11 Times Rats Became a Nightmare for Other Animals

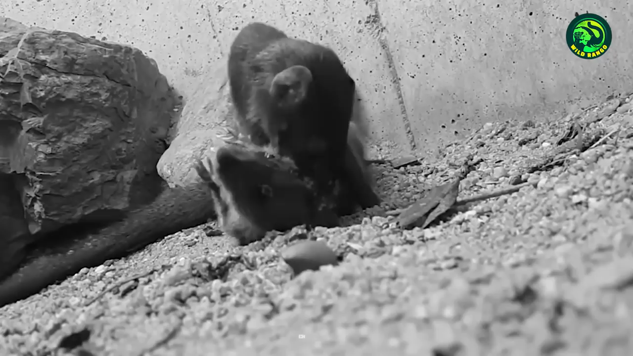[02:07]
After several more rounds, it's finally clear that the rat has succumbed to its injuries as it becomes motionless.